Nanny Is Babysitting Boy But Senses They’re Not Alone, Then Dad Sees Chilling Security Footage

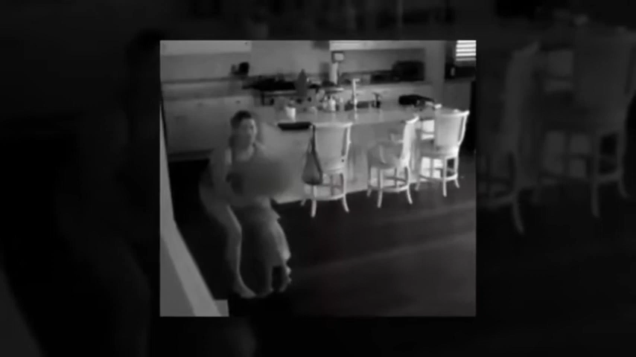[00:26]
but while they were out chilling footage was captured by the home surveillance cameras
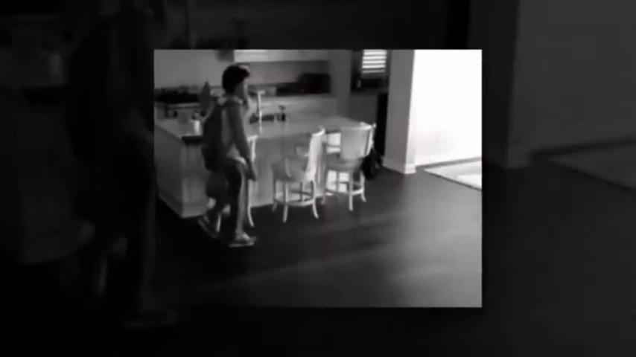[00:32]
a burglar broke into the boy's house he can be seen dumping Jenna's purse onto the kitchen counter and rummaging through rooms searching for valuable items but
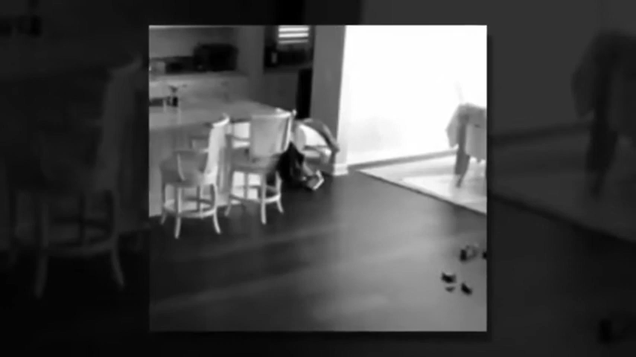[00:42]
the most disturbing sight of all is seeing this stranger going into the children's bedrooms